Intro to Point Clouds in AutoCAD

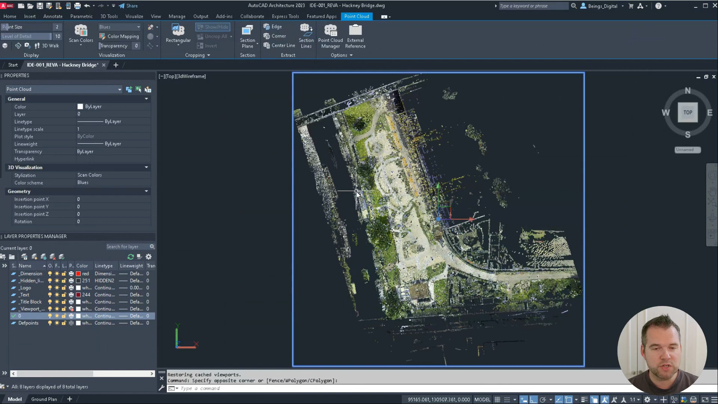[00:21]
They have moved around the insert function here. I'm not quite sure why, but I'll just take you through it so that you can easily see how to add a point cloud. So treat it as an XREF. So I'm going to type XREF into the keyboard, hit spacebar, and pops up my external references panel. You'll see it's there at the moment.
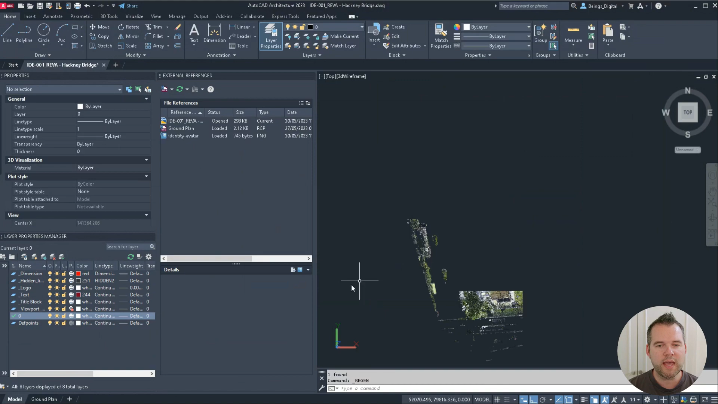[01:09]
Click OK, drops it in. As you'll sort of see, it is a relatively low res point cloud.
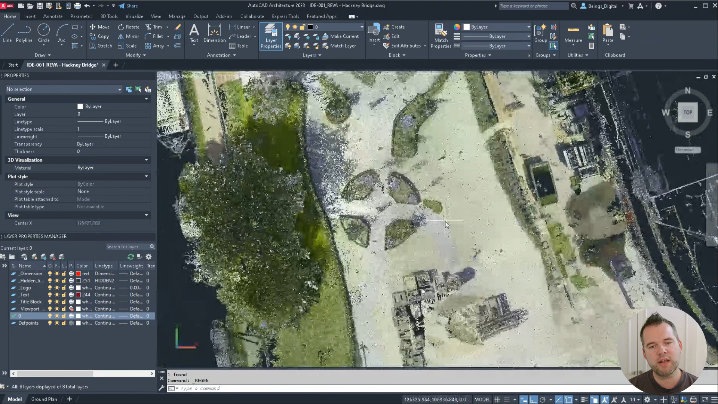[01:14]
So as you zoom in, you'll start to see all the points. Now, I think I put it at 20 mil.
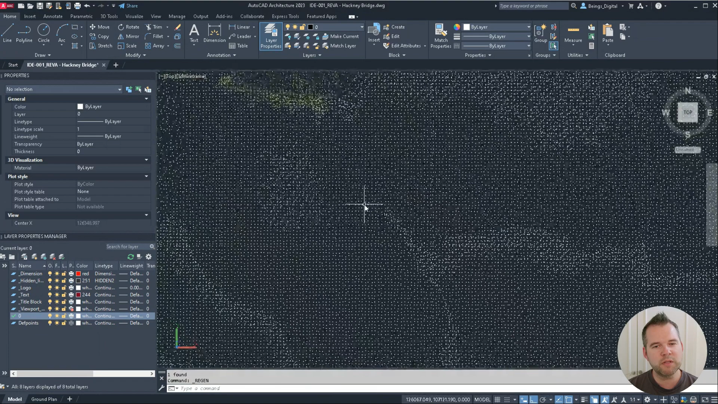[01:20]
So you'll get the gist of most of the areas, but for any super detailed stuff,
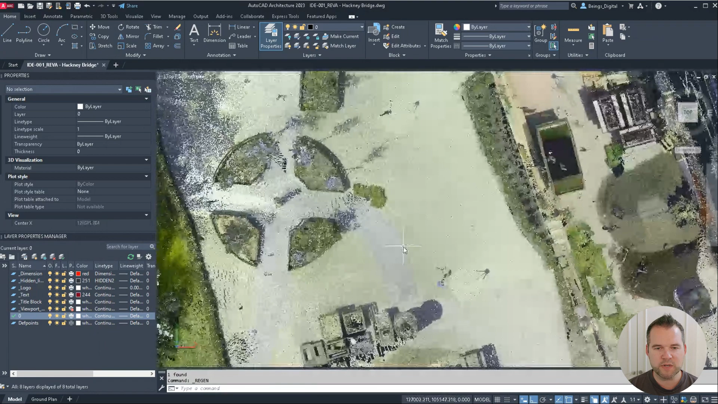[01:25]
you can come back to us and I can export little sections of this so that you can see more detail.
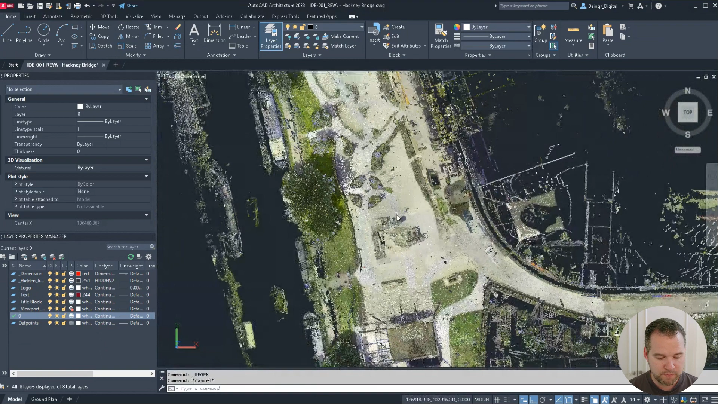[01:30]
If I just go minus V, enter, T, enter to change my view, minus V and look at the front, you'll see there is actually quite a depth to it.
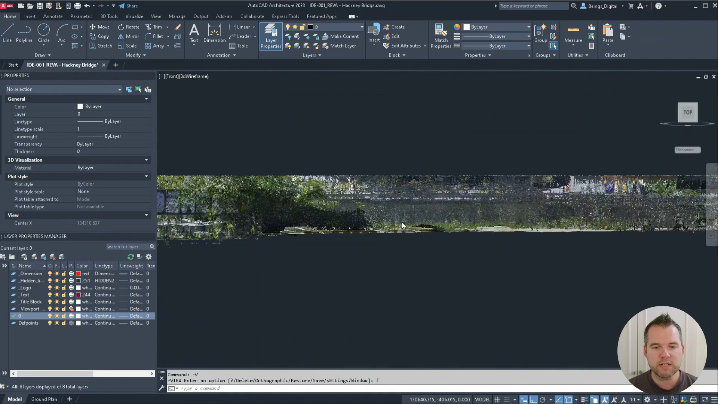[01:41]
So there is a fair amount of the data there.
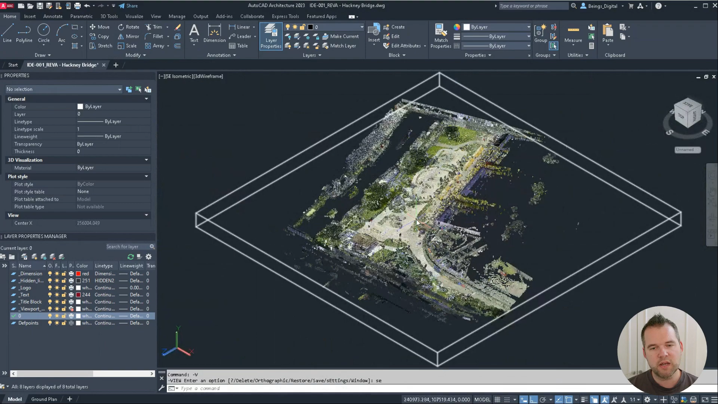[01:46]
If I go to an ISO, you'll kind of start to see there's quite a bit of this.
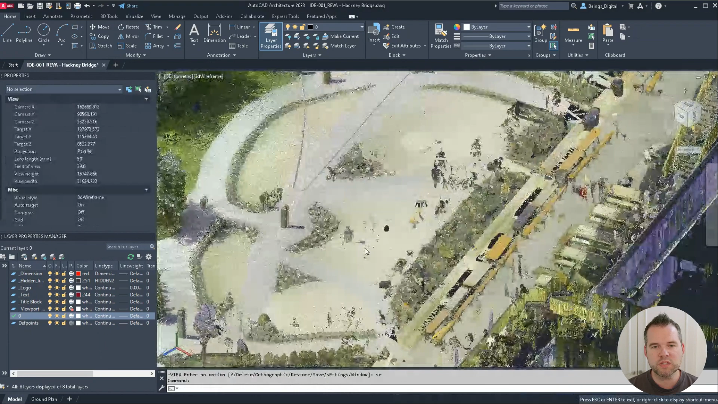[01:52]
But I managed to get this down to a sort of sub gigabyte file, which hopefully is manageable for your machine, Neil. But let me know equally if it's absolutely fine and you want to try a higher res, I can provide you with a higher res as well.
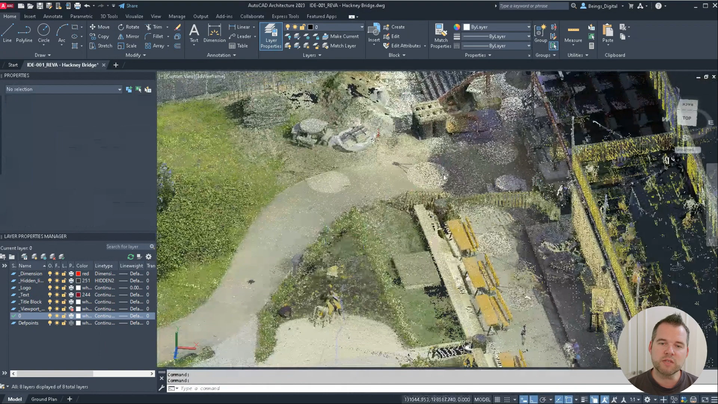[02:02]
But this should give you plenty of options for working with point cloud.